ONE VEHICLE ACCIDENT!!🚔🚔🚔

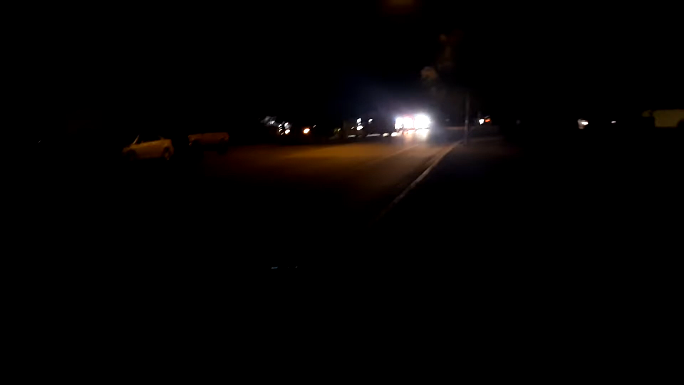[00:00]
Yo, what's up, y'all? Right here, just one block down from where I live. It's in the red and blue, so let's see, come over here and see what's going on.